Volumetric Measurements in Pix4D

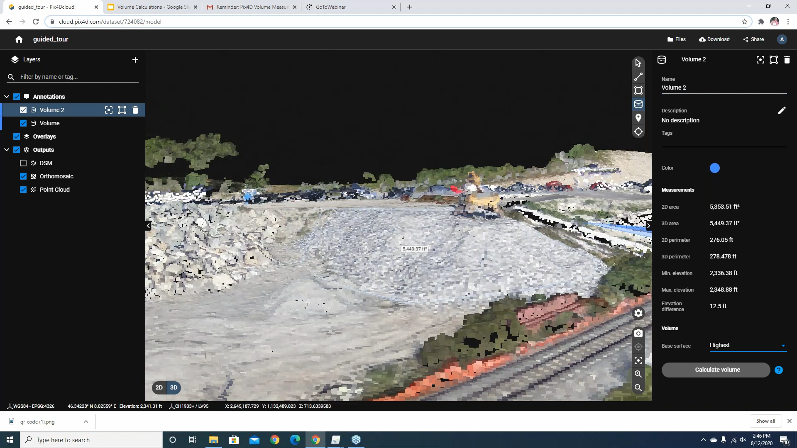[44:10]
and here now you can kind of see it's a little bit difficult but you can see that the
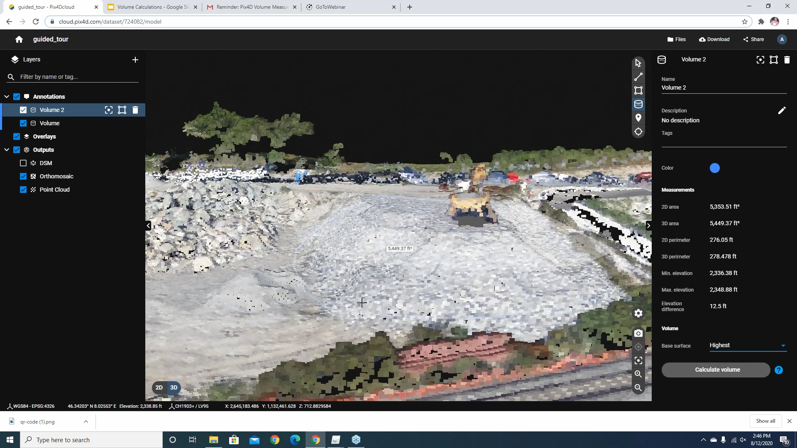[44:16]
software does create this plane or is signifying or visualizing the plane that is currently being
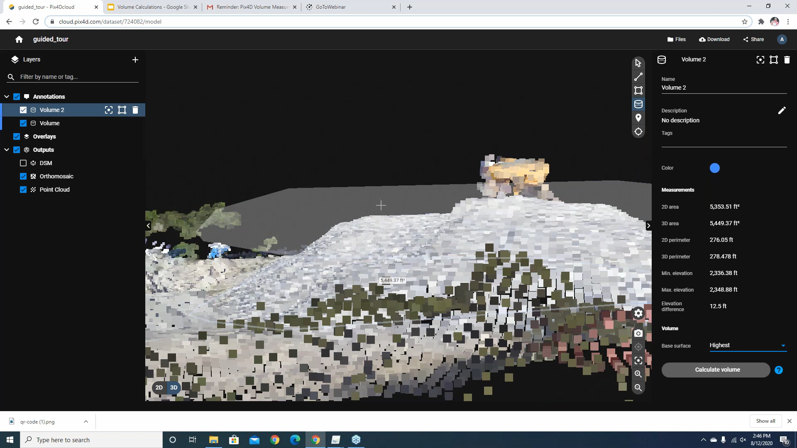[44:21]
marked with the highest value there so if i hit um compute volume here
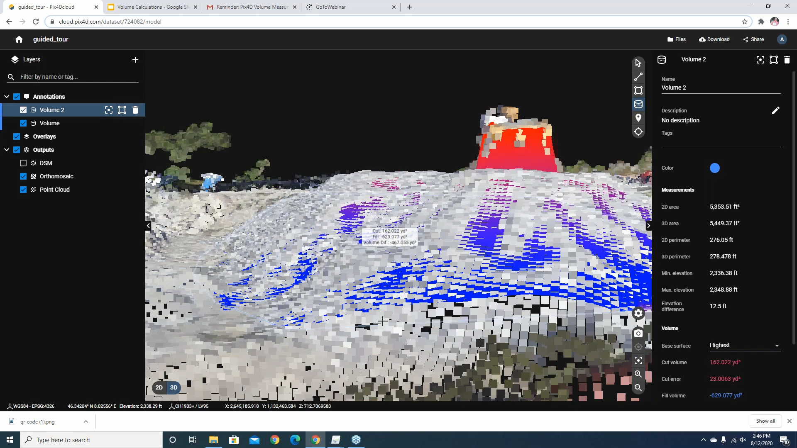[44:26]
we can see now that it's doing both a a cut and a fill
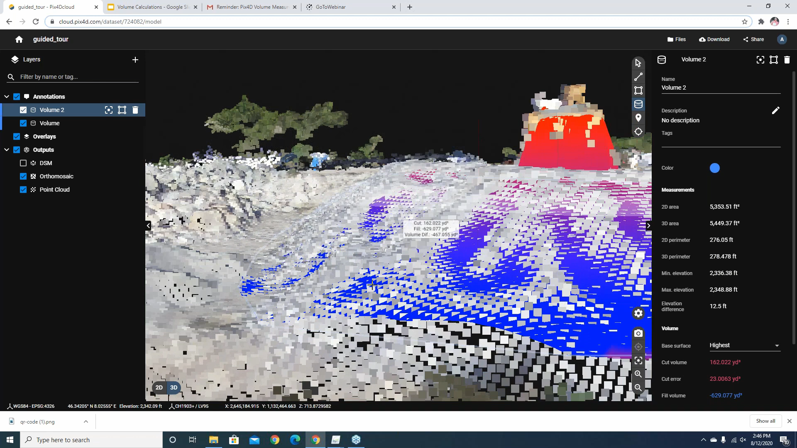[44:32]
if you will for the area underneath and so this is just one area here to kind of visualize
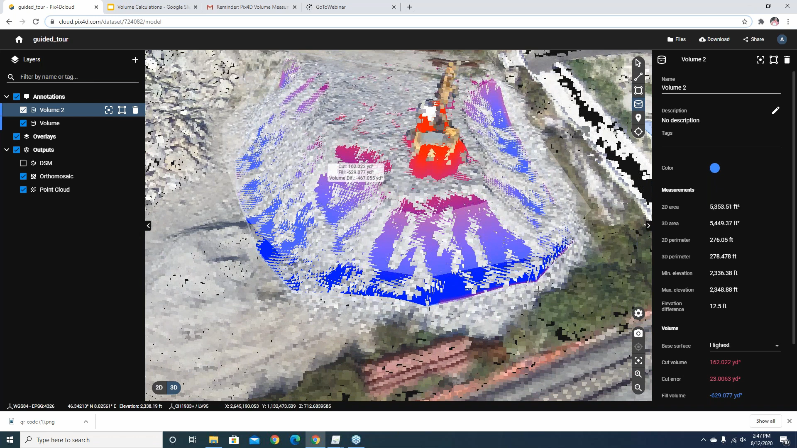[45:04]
with clients and allow them to have control of going in and clicking on and doing volume calculations themselves here in this particular example you can see i am getting a volume calculation included for the excavator that was sitting on top of that pile i haven't uploaded to the cloud yet the version of the project without um i close that one all right so if we come back in here i can go um
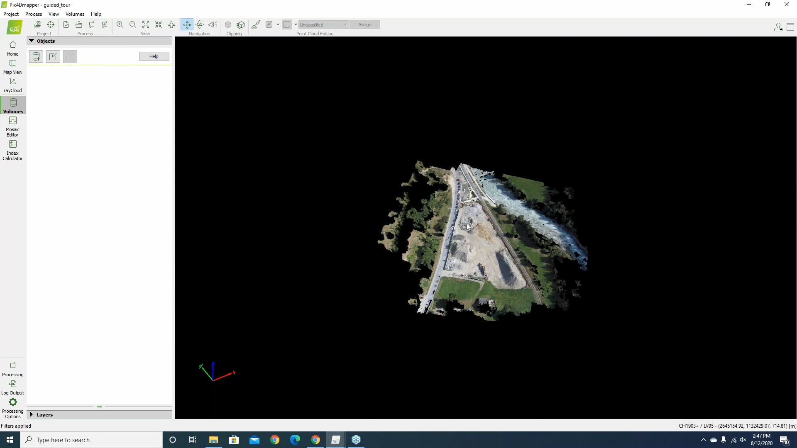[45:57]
it's always a good idea to do um the point
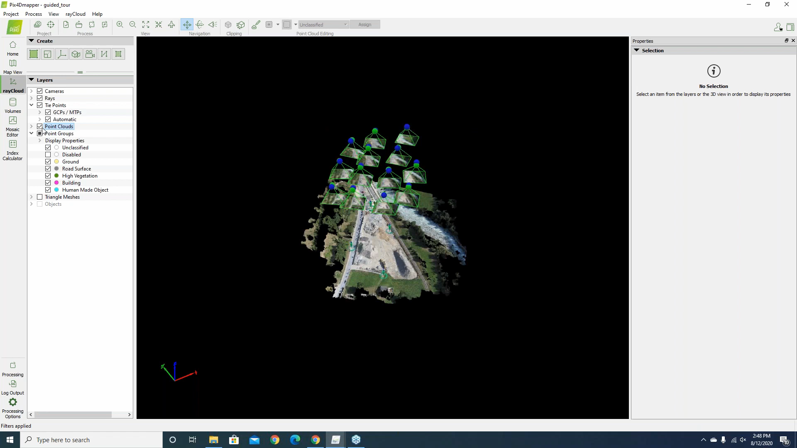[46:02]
cloud classification as i mentioned earlier here we have the point cloud and i can show you here how the point cloud is classified
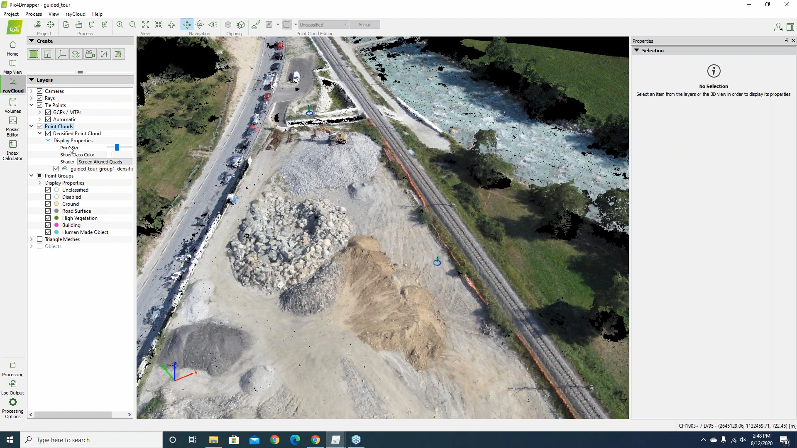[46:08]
if i come in and turn on show class colors we can see here how i've already gone through and classified this
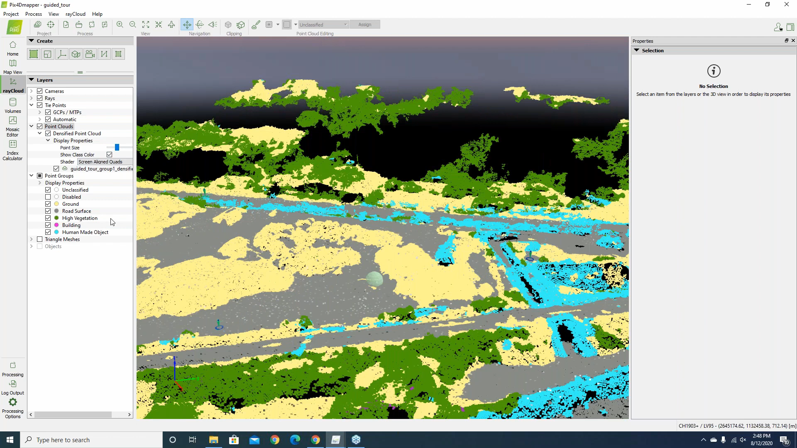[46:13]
in such a way that we have all the ground classified as either yellow or gray for road surfers or high veg and i've come through and i've marked in this case here the um we can see that the excavator
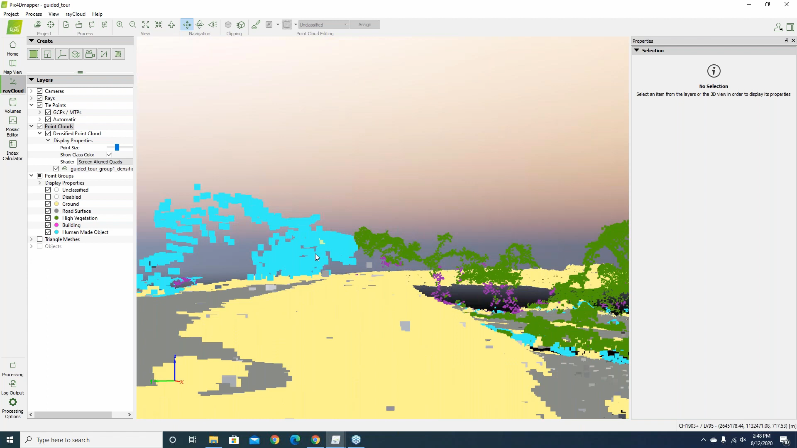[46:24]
is still coming up as blue as a human-made object so in this instance any kind of volume calculation i do will include the excavator what i would need to do if i didn't want to include the excavator
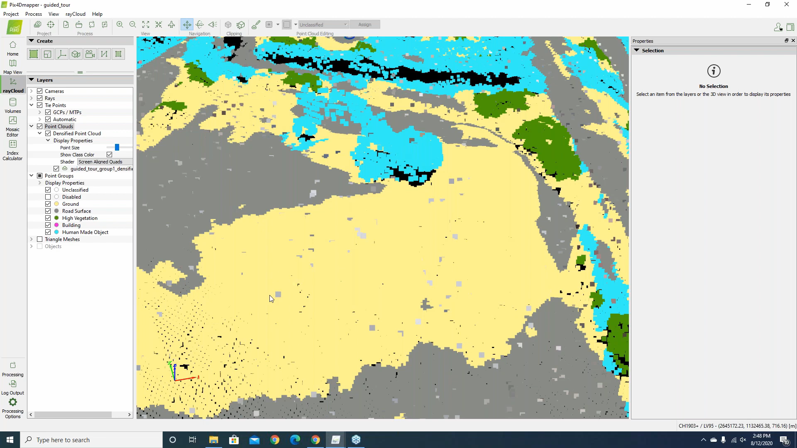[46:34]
is i would first need to just come through here and essentially select the points that are the excavator
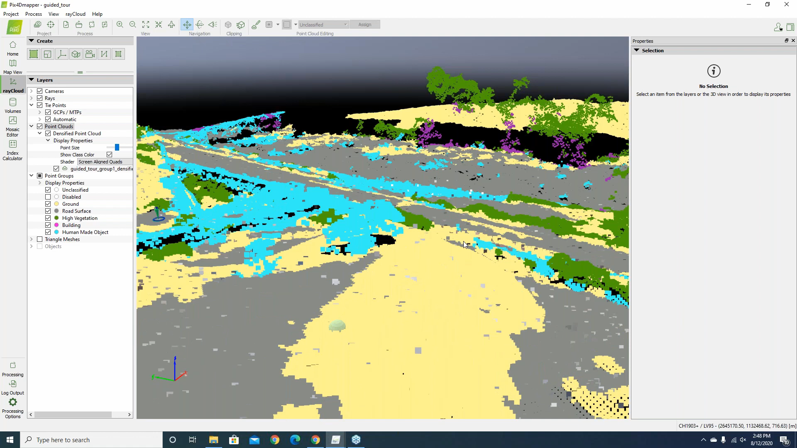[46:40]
and that can be done a couple of different ways i can just kind of cheat and look at it from an angle here in such a way that i i'm not getting a bunch of other stuff and kind of digitize along the base of it here
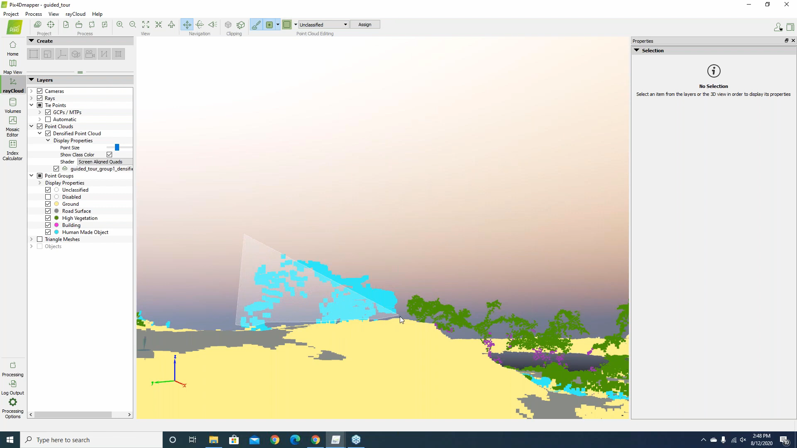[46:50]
and now i can simply move those to disabled and hit assign and now that i've had that essentially those points removed i need to clean this up just a little bit more i have a few
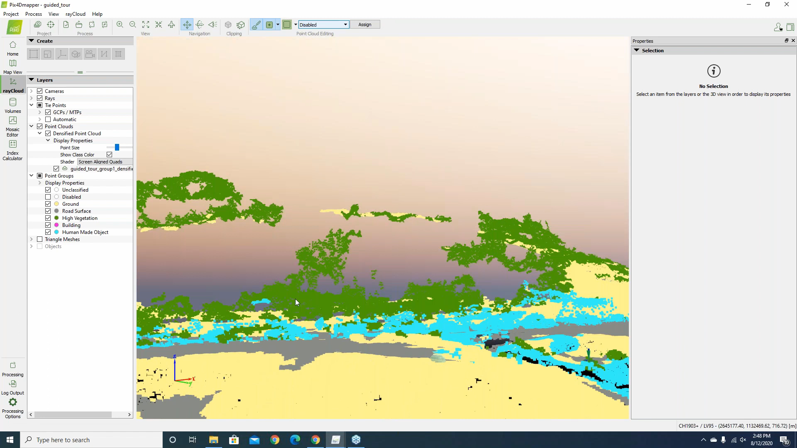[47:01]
more residual points there but at this point in time now that i've edited that i can hit project save project and then i would want to once the project saves and my changes to the point cloud have been saved i can now rerun step three and step three is where we create that dsm so we need to update the dsm to reflect the changes i've just made
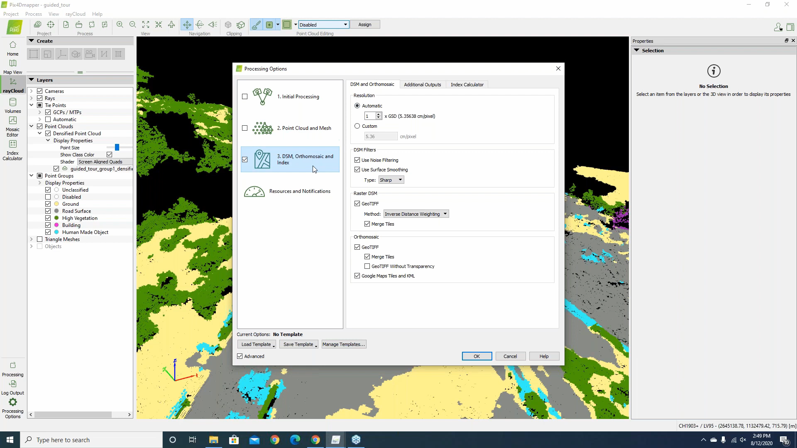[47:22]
and so we'd want to rerun the digital surface model here and you don't necessarily you want to export that as a geotiff and merge tiles you don't necessarily need the orthomosaic and i don't have time here now
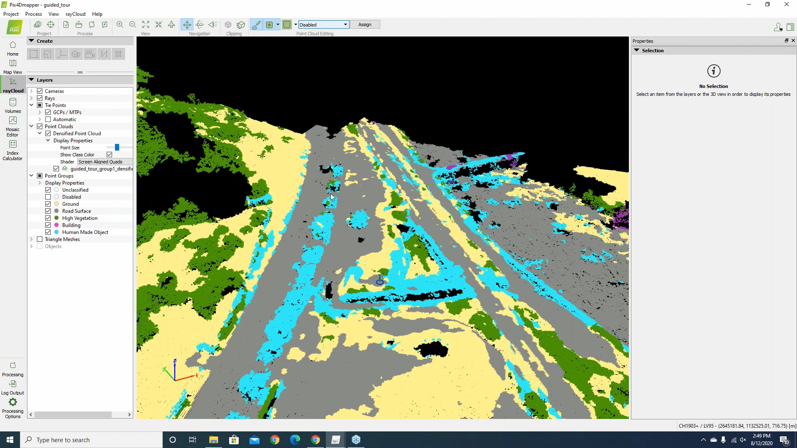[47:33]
to rerun step three for this particular project but that's how you would then remove an element from a volume calculation that you don't want to be a part of it just make it a disabled point and it'll no longer be part of the volume calculation